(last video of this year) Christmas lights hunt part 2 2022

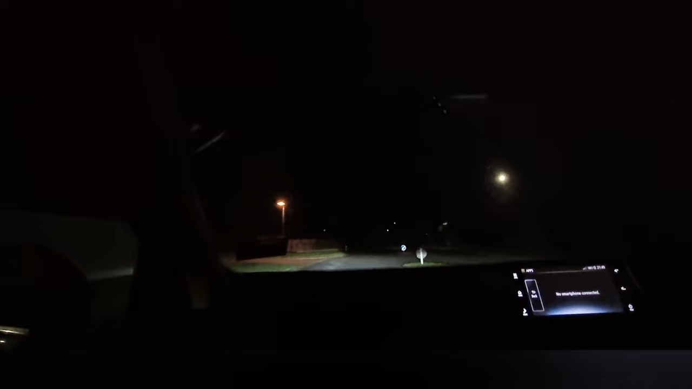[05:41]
Try and hunt for some more. They got those high pressure sodium lamps, those orange ones.
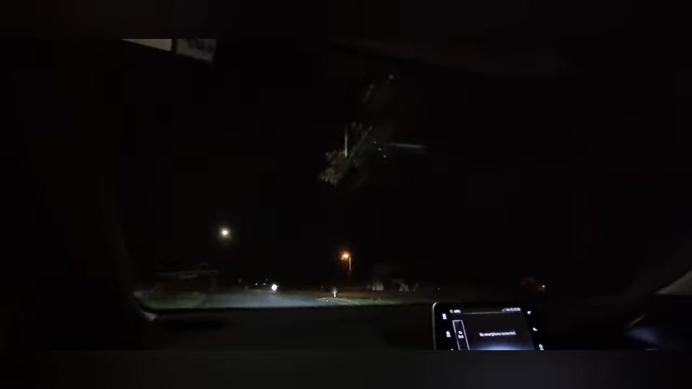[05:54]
Especially like the gas inside the bulb that actually light makes the colour. It's very interesting. See the orange ones there? You get a lot of them around still, actually.
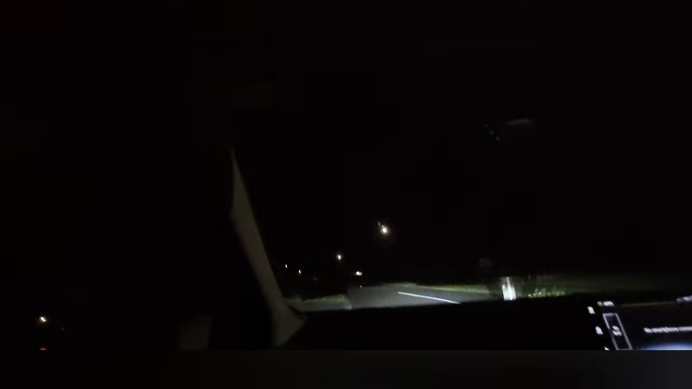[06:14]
There's loads of them. Mm-hmm. I could just collect them if I was allowed to. Yeah. It'll be a little bit hot though. You think? Yeah. It'll be a little bit hot. You probably have to let them cool down before you even take them out of the socket. See?
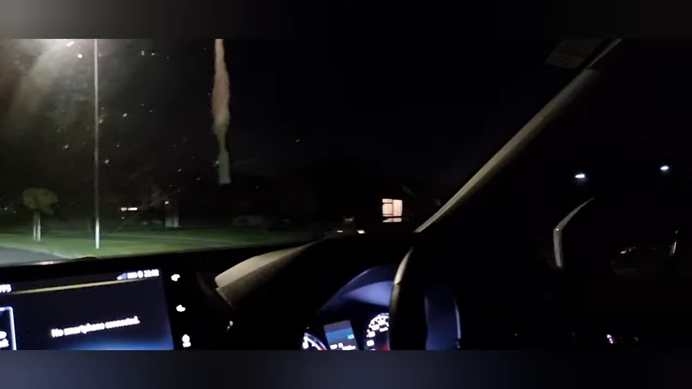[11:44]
Nice. Very nice. Compared, it's like when I look at it on the camera, it looks very eerie. Mm.
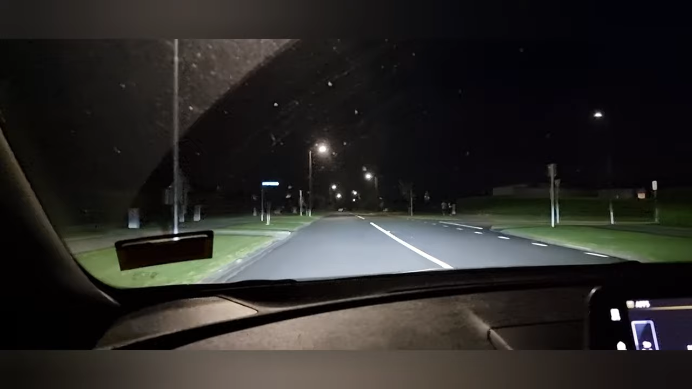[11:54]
Very weird. I don't think you got any more, mate. I think that's the lot. Uh-huh. My camera's trying to focus. It's trying. I can see it's trying to focus. That is so odd. Oh, now it's focusing. Hold on. Nah.
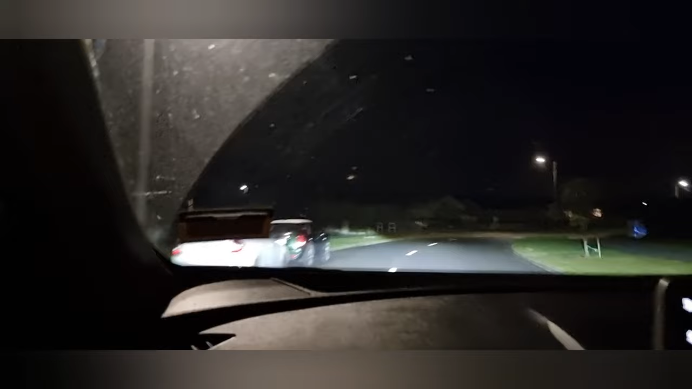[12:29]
So it's not right with the camera. We got a couple more here. We got trees.
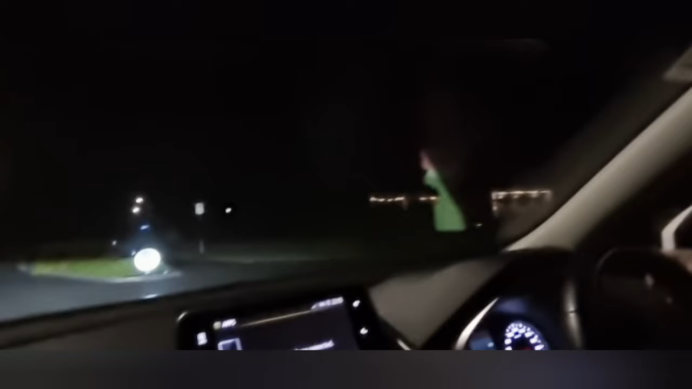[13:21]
Oh, I needed that road, never mind, I'll go this way.
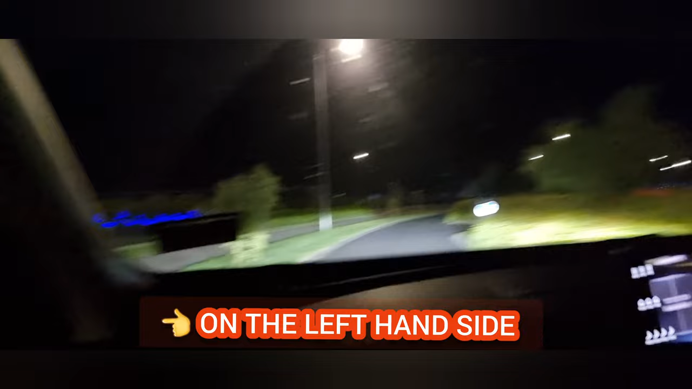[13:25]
Oh. Got a car behind me. No, we got some blue lights along the bushes. And we got some there too. Yeah, I'm just gonna turn around for you to see them.
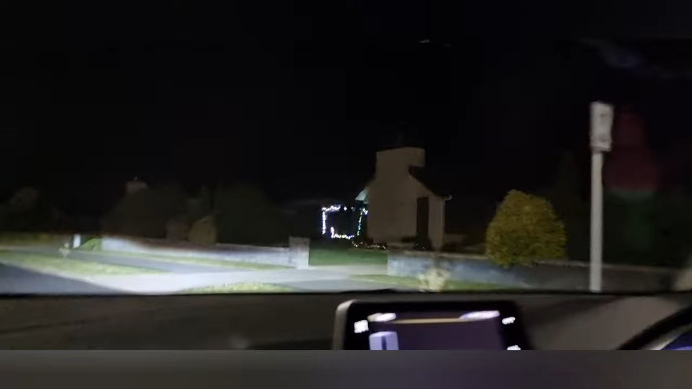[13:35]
I had a car right up. No, it's fine, I got them. Yeah, now I've got to turn around here anyway.